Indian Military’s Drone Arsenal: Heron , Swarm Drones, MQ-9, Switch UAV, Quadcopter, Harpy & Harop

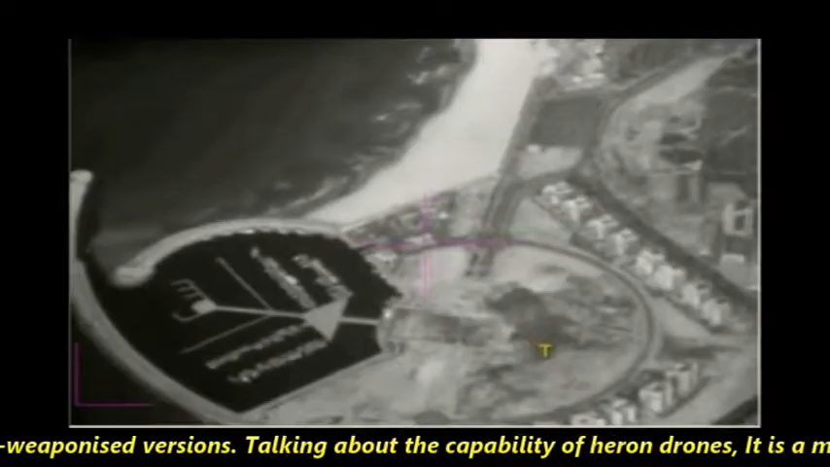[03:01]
Talking about the capability of Heron drones, it is a medium-altitude UAV and can carry up to 250
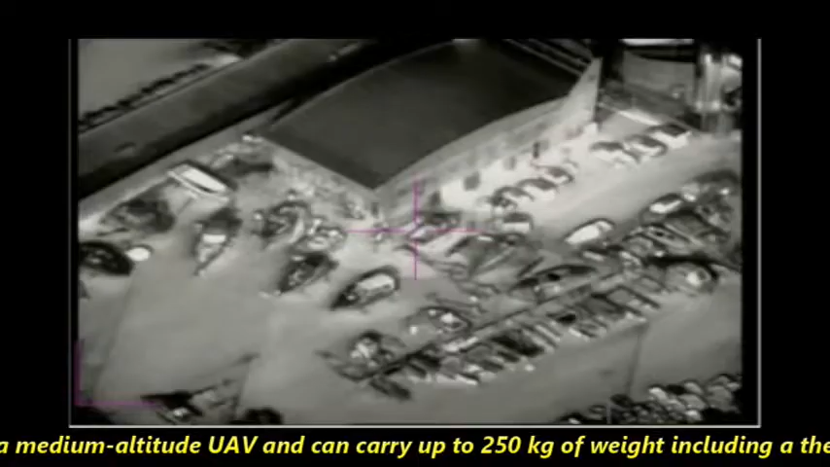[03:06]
kg of weight including a thermographic camera, airborne ground surveillance, visible light, radar systems, etc.